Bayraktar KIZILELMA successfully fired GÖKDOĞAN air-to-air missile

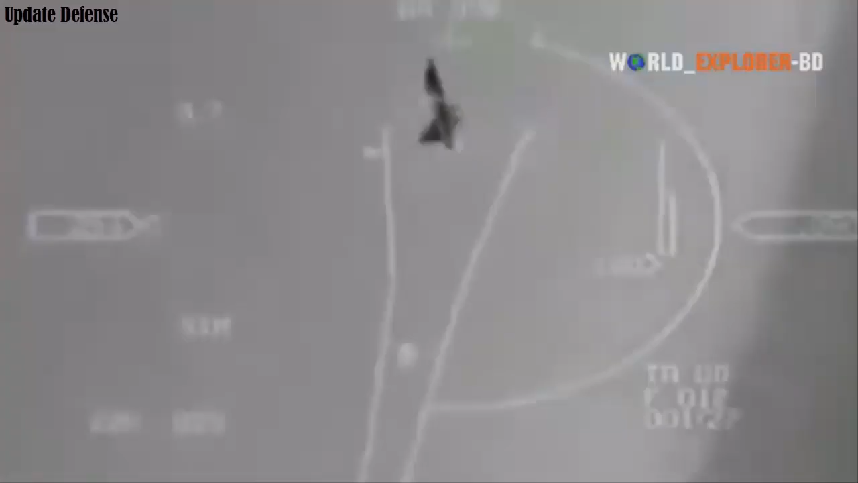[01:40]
aerodynamic and avionic compatibility with the Goktagan missile and activation of the Murad ESA radar for detection, tracking, lock-on and data transfer.